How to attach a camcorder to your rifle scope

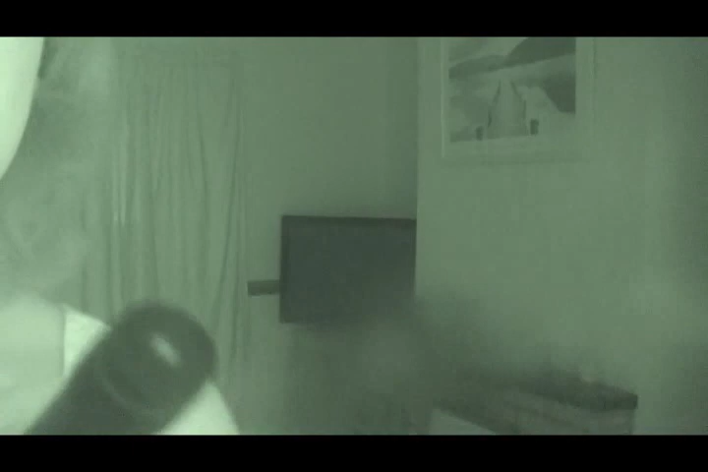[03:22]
And another thing, with this illuminator, I'll tell you about it in a moment, that as you can see in infrared,
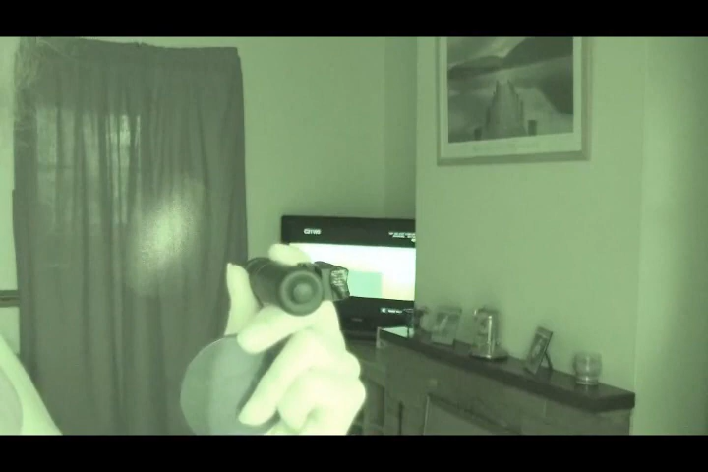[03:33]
you can't see in normal vision, which means you can't see it with the naked eye. It doesn't show up.
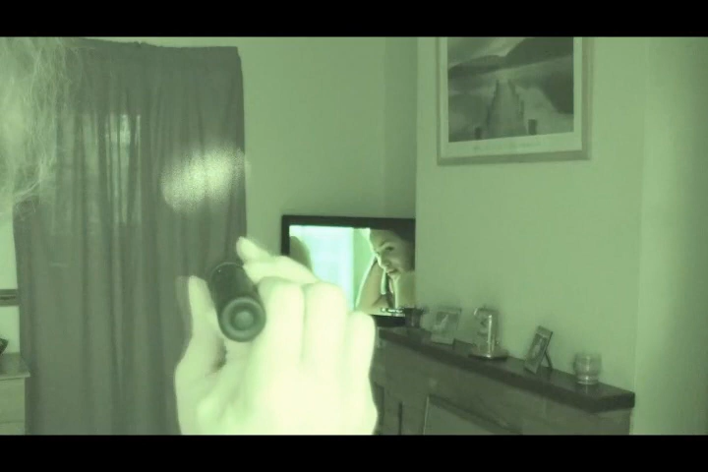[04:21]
But if you're going to be shooting at any distance, and the most really you can shoot with a camcorder like this,